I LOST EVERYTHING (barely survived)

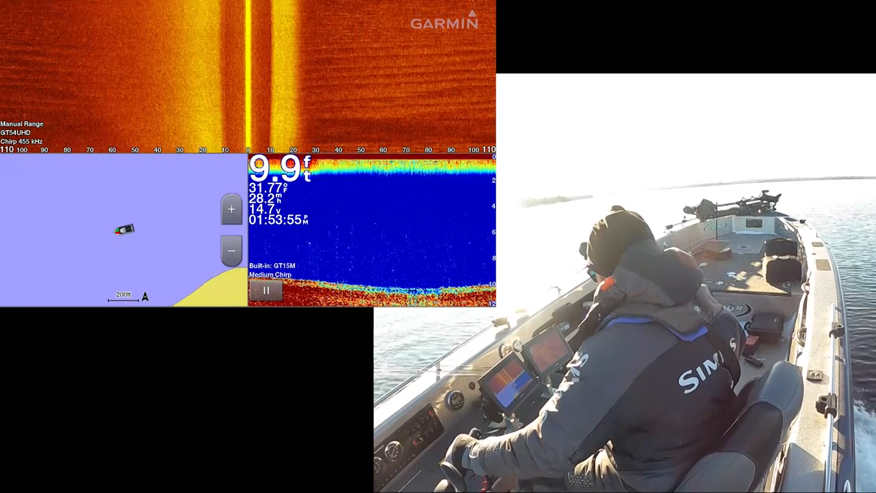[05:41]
On screen: depth 9.9 ft
There comes the waypoint. Dead ahead, middle of the lake.
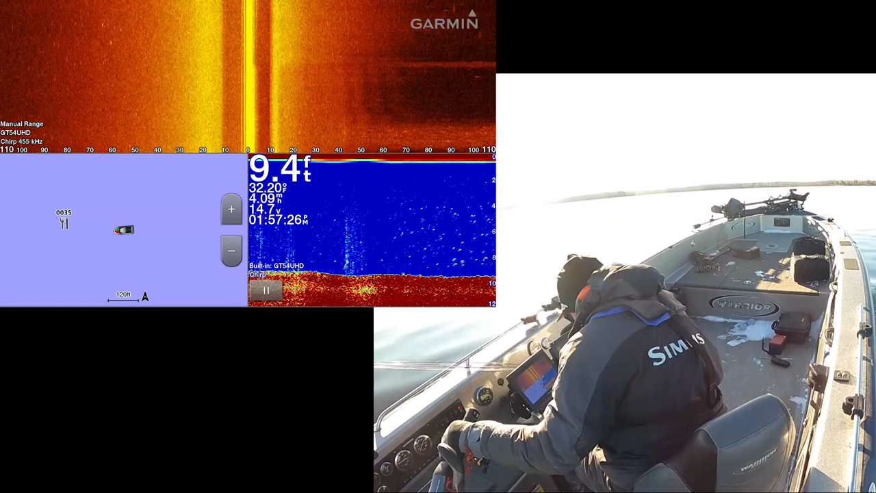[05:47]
On screen: depth 9.4 ft
I'm more so going to check for it on the side imaging than the live scope. Okay so it's going to be 9-10 feet.
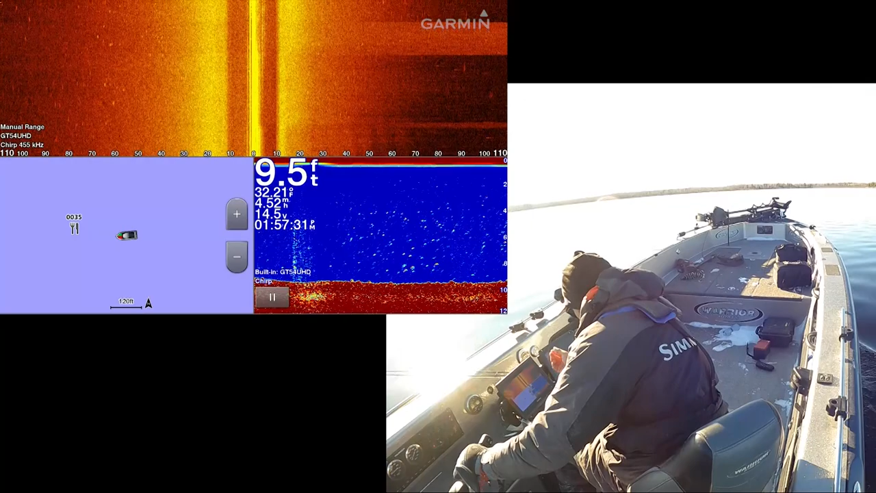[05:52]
On screen: depth 9.5 ft
Very soft bottom.
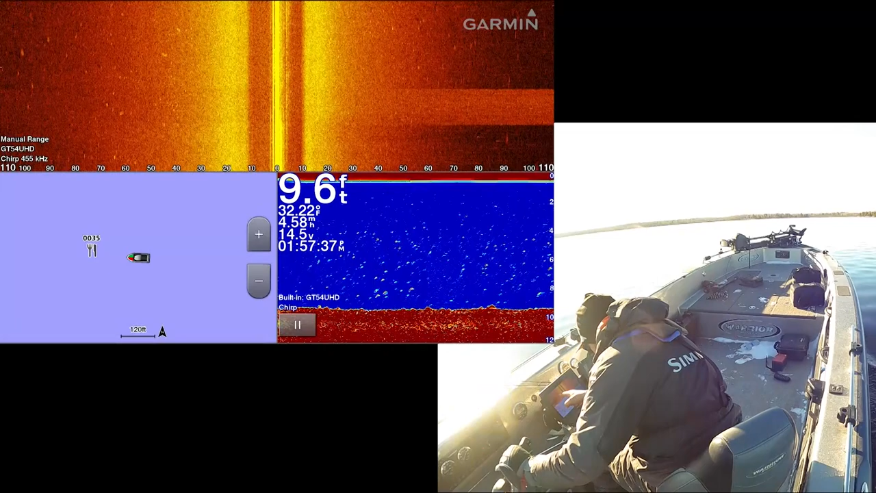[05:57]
On screen: depth 9.6 ft, water 32.22°F
There are some returns on here but that is the soft boring bottom.
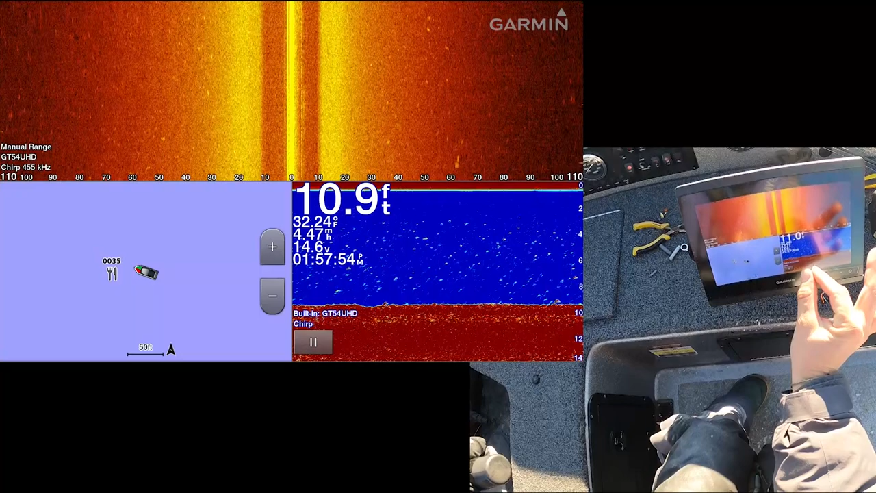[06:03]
On screen: depth 10.9 ft
We are looking for a toboggan with an ice auger, a live scope, some fishing rods, a pail. And what is that going to look like right here? Don't see any there.
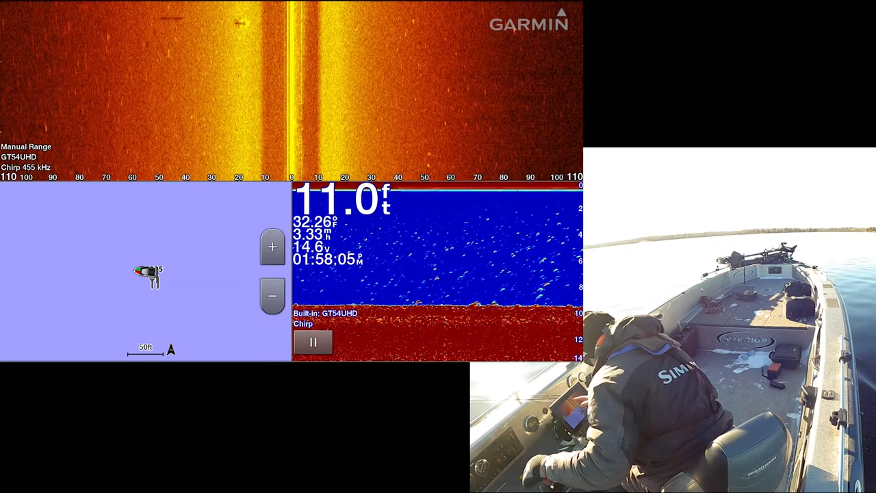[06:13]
That must be it right there. Found it!
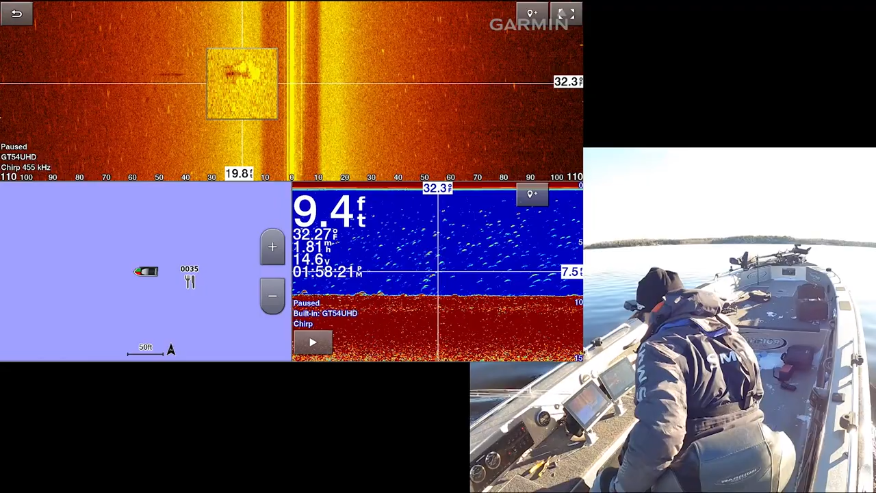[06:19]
On screen: depth 9.4 ft
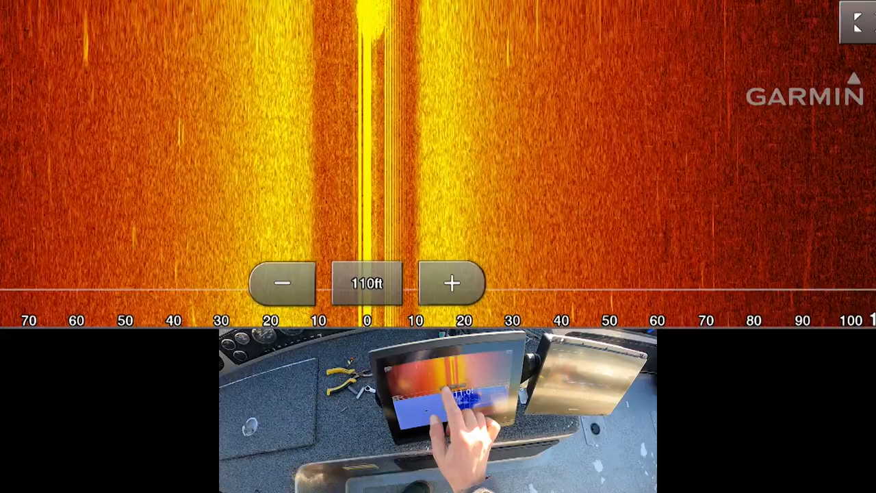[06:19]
But if I shrink up the scale on the side imaging we should get a much clearer image of it.
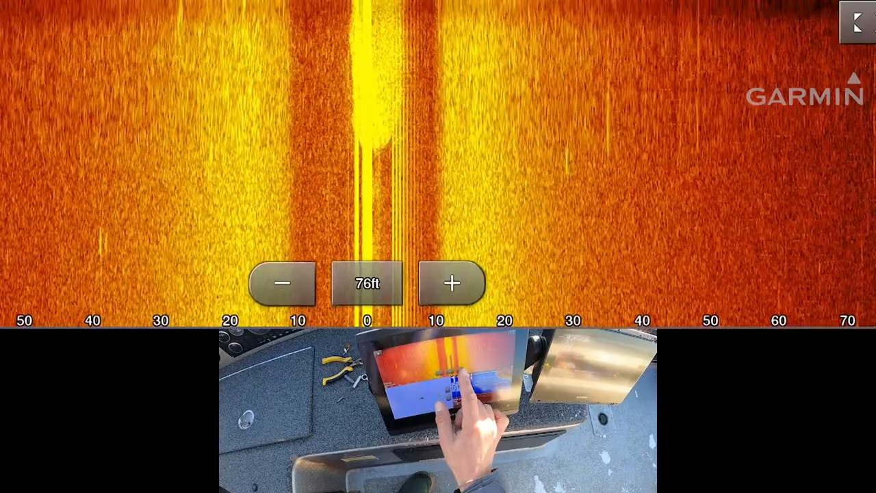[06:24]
Let's see what it looks like at 65 feet. I'm going to do another pass here.
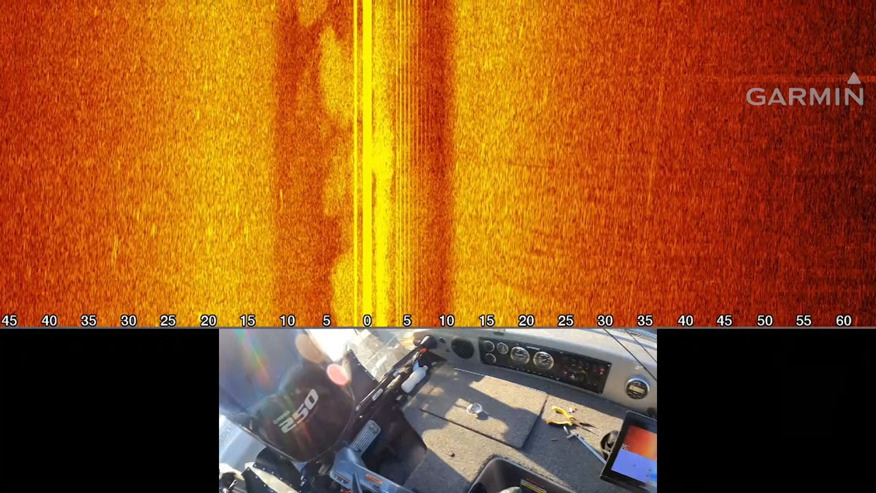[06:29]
I'm in reverse so I'm kind of distorting my image but it should show up on the right side of the screen right now.
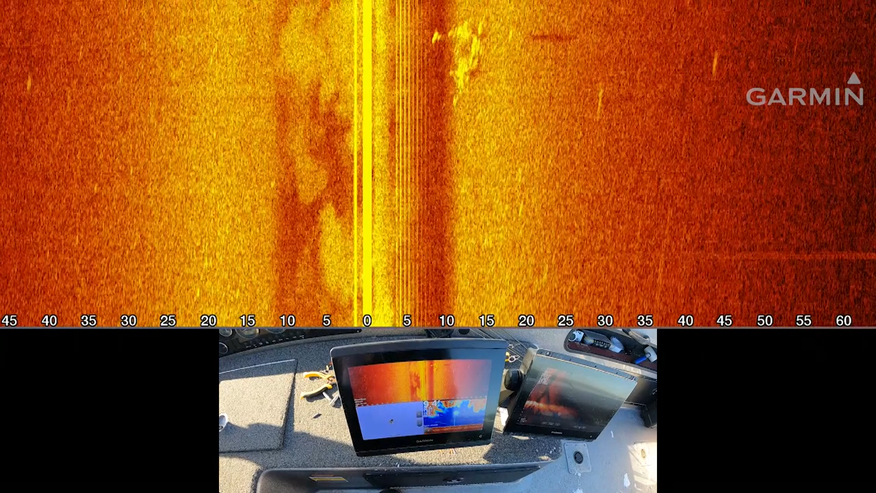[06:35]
There's our pile of stuff right there. Hmm. Oh my cell phone is down there too.
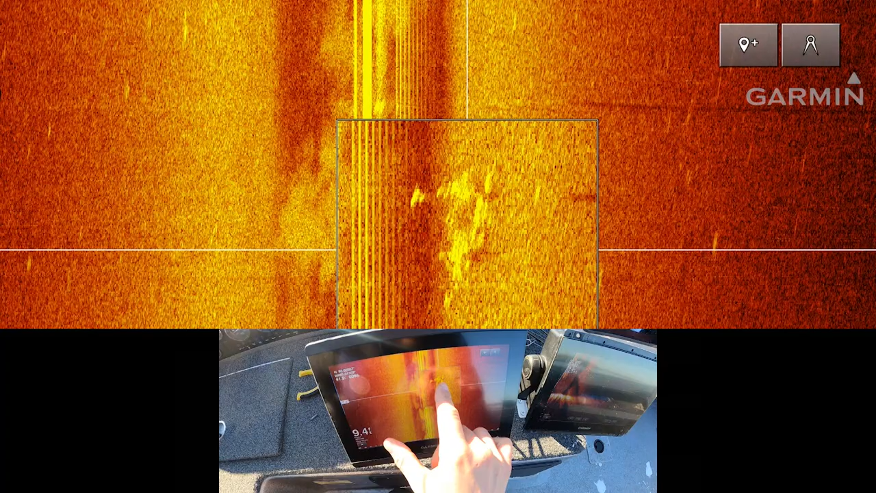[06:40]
I think I can make it out right on that side there. Look at this new Garmin trolling motor. The spot lock on this is so freaking deadly.
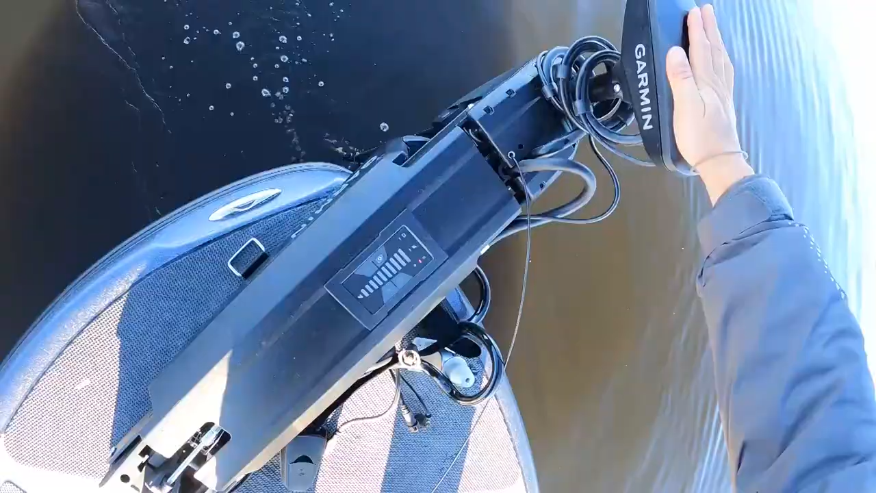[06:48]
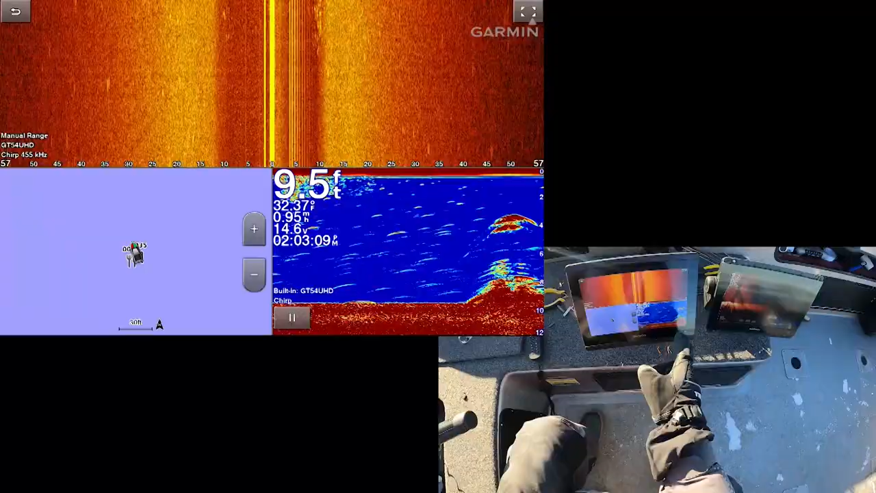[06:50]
On screen: depth 9.5 ft
I just passed it.
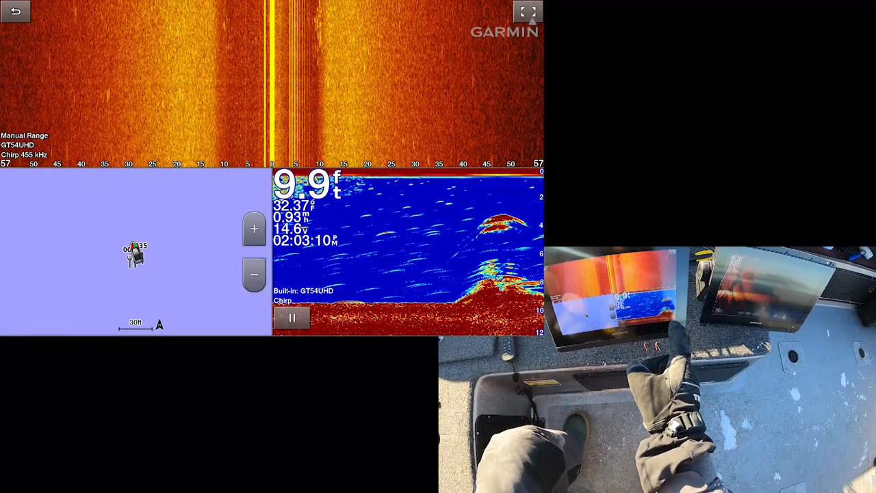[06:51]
On screen: depth 9.9 ft
You can see it on the 2D also.
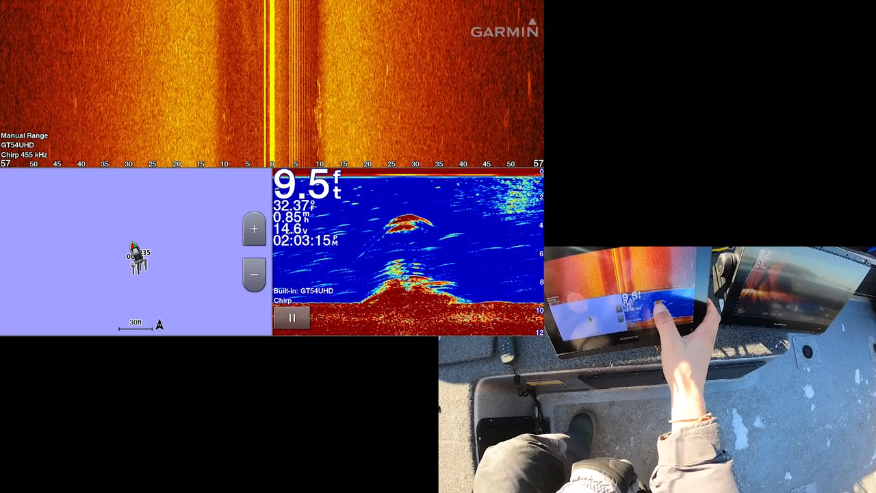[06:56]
On screen: depth 9.5 ft, speed 0.85 mph
Why is there stuff 3 feet over 10 feet? Is there any chance that could be dinner?